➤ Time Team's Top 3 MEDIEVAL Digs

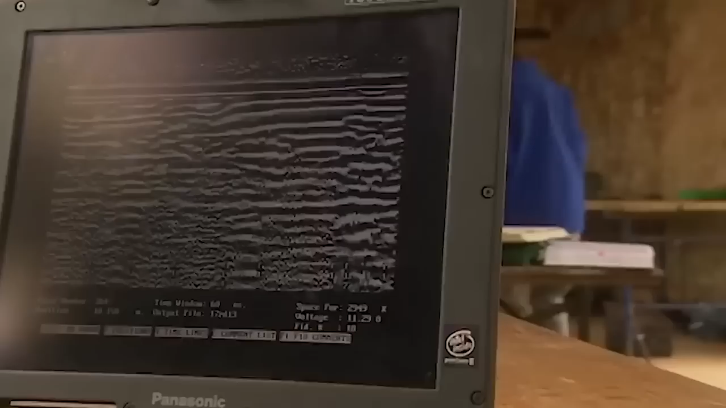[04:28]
Geophys are sent in to investigate, but even with ground-penetrating radar, they are finding it difficult to see through the concrete floor.